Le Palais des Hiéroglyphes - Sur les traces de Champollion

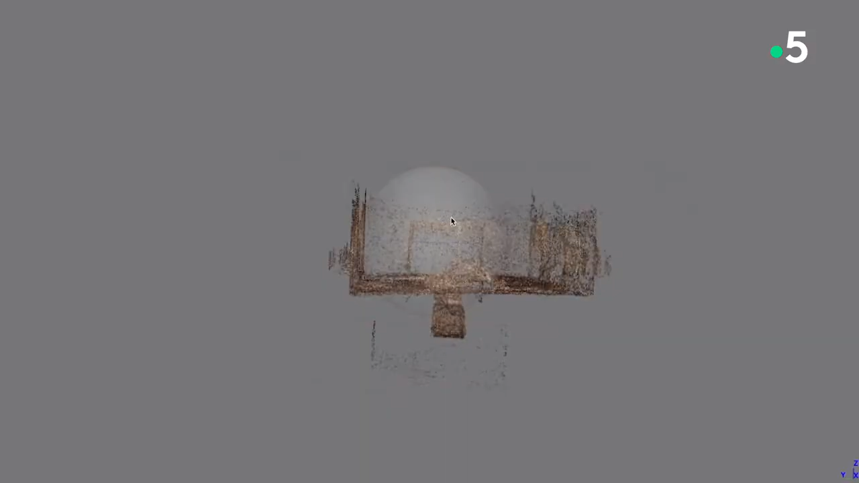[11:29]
c'est-à-dire que nous allons procéder par un alignement des images,
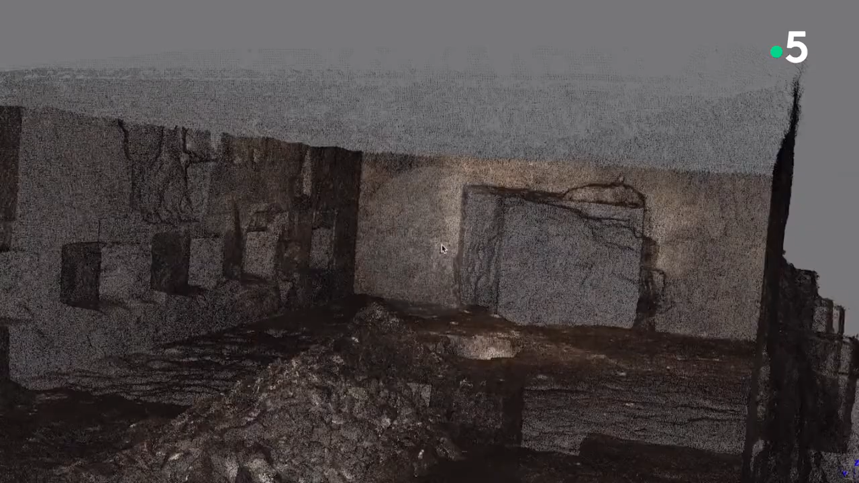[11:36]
L'alignement des images va se faire par le logiciel
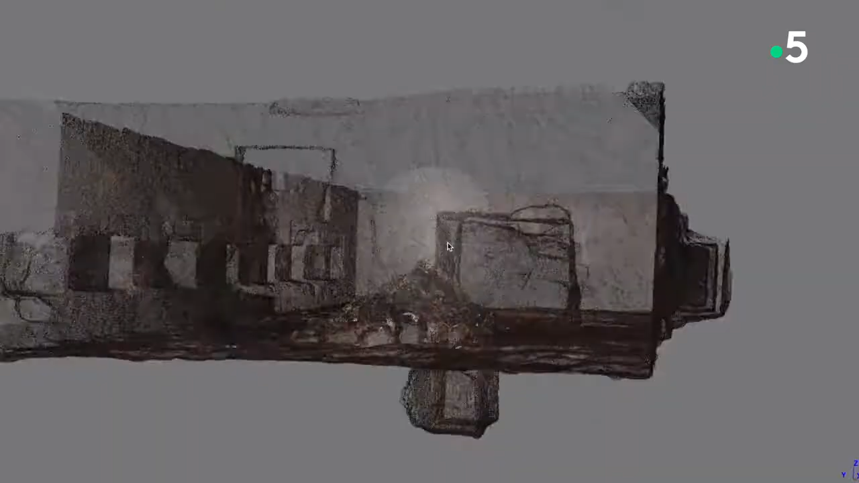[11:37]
de photogrammétrie et donc qui va être une reconnaissance de pixels homologues entre chaque image.
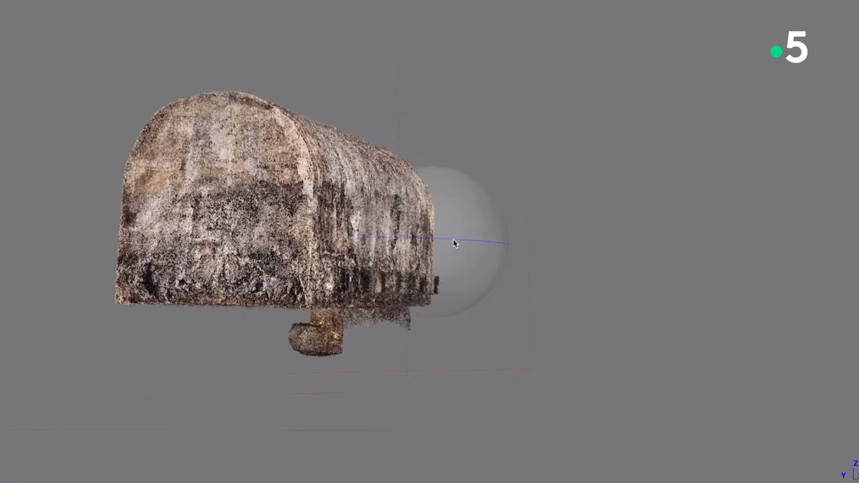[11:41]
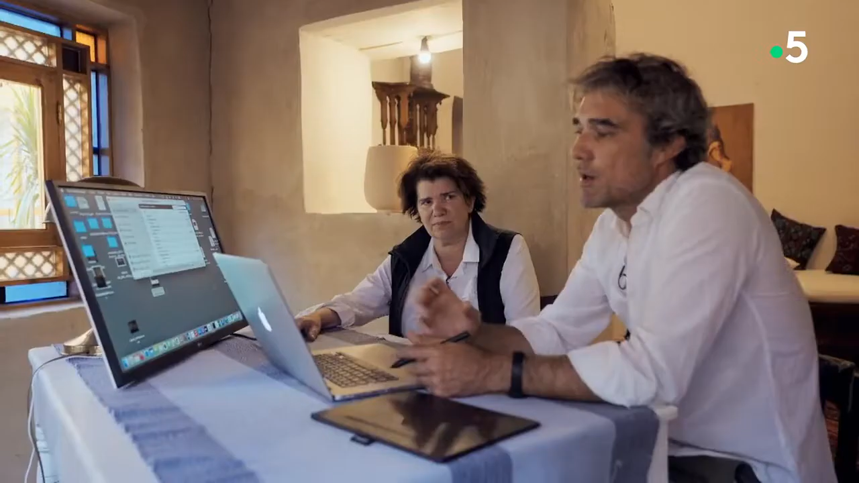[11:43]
On va pouvoir passer à la seconde étape qui est le maillage,
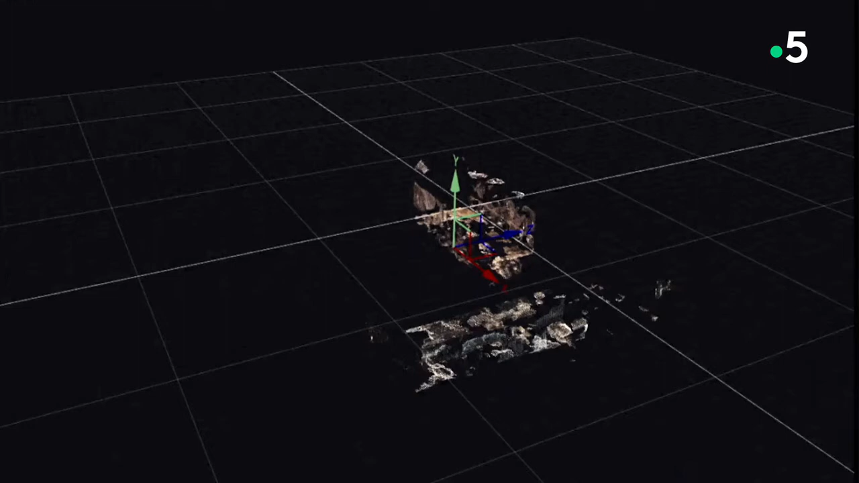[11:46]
c'est-à-dire que le logiciel va repérer tous ces millions de points et il va donc
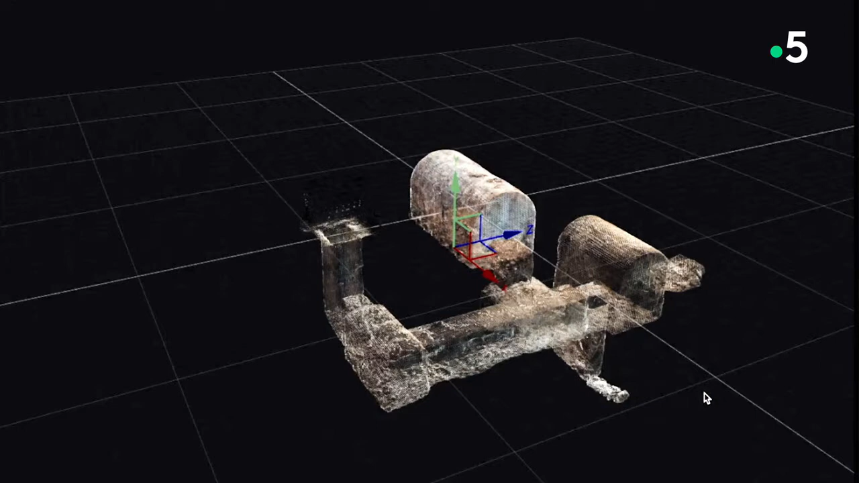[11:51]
relier par des petits triangles les différents points.
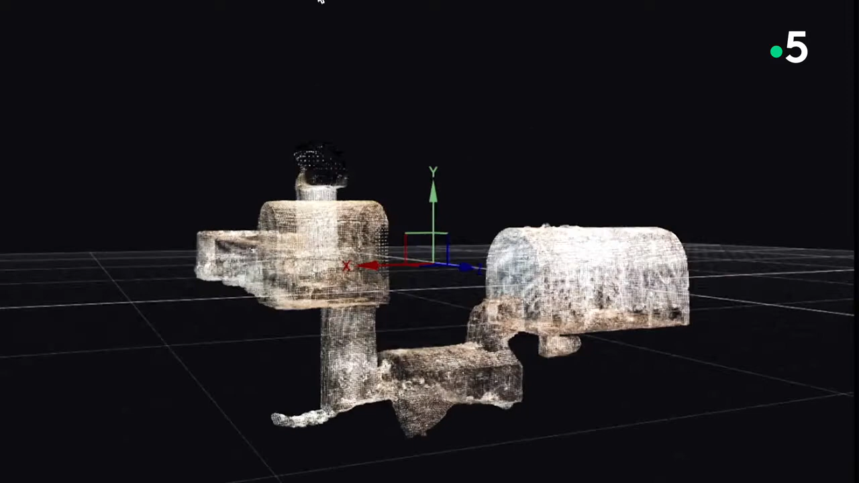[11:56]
Donc c'est comme ça qu'on va arriver à cette mise en volume du modèle.
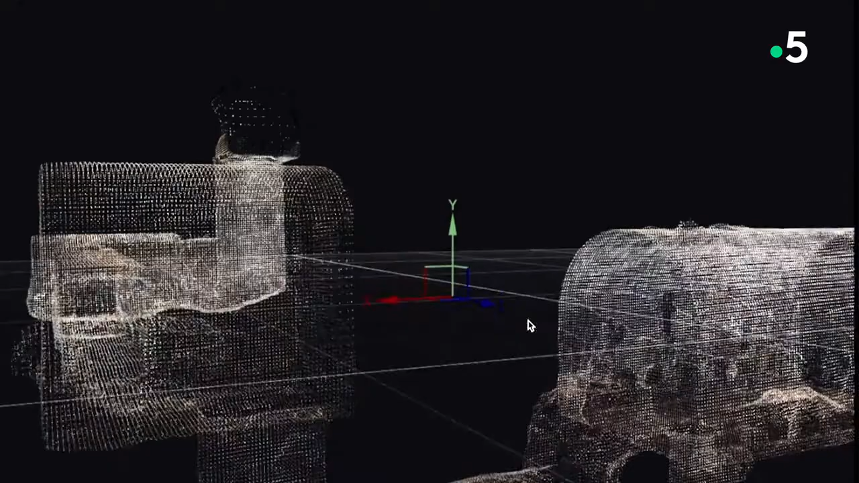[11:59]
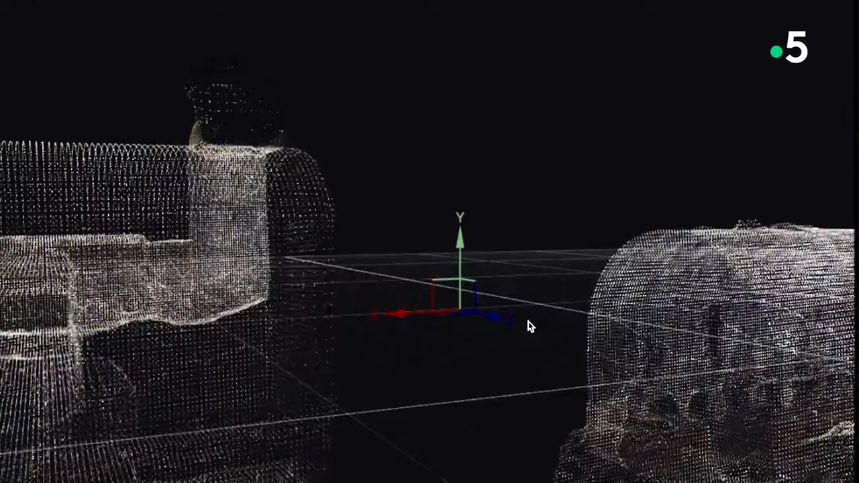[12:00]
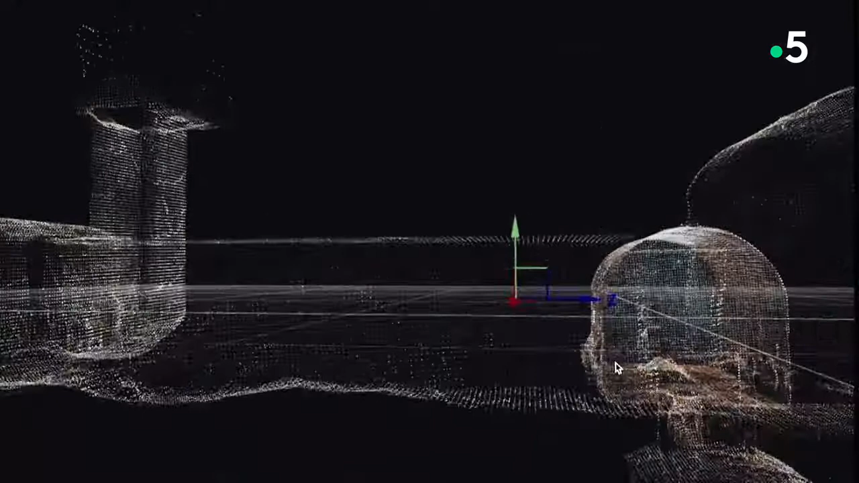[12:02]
Donc là, nous passons vraiment de la 2D à la 3D.
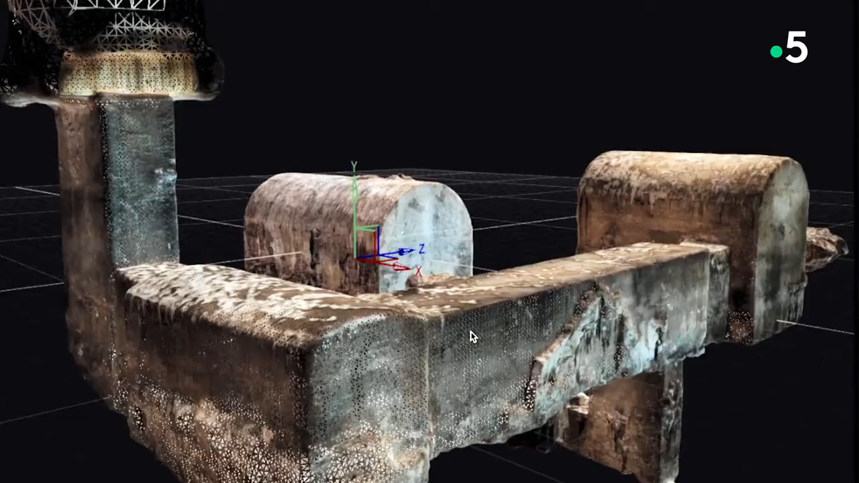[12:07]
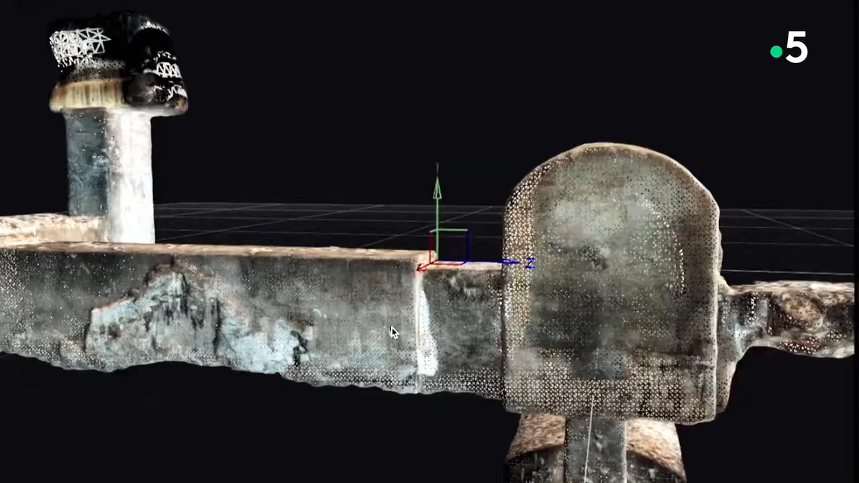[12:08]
Une fois que nous avons composé le modèle, on va pouvoir passer à l'étape du compositing.